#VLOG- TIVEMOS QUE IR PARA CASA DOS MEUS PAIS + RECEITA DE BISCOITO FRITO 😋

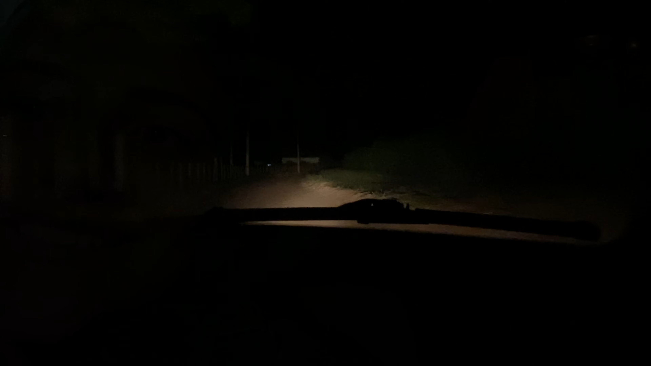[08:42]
Da vida da roça, gente, um breu. Pensa, é tão engraçado, né? Nós moramos aqui por 5, 7 anos aqui na roça. Vou mostrar a casa que a gente morava. E é um breu, é um sossego sem fim. Você só vê as luzinhas das casas aqui, ó. Aqui tem uma casa acesa. Olha, é só o farol que tá iluminando. Olha isso, que breu. Lá de lá você não vê nada.